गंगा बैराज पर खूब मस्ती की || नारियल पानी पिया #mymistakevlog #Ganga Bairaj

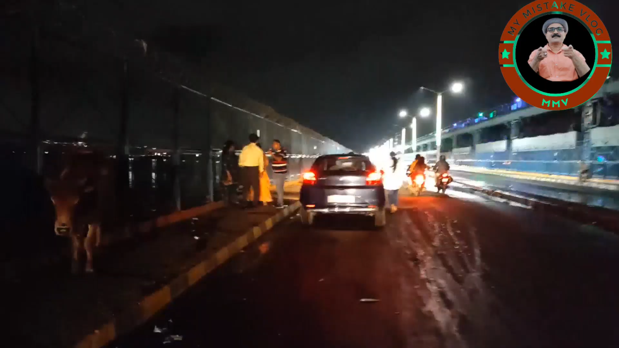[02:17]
गंगा बहराज रोड़ पर जा रहे हैं हम लोग यहां पर भुट्टे भुट्टे नजर आ रहे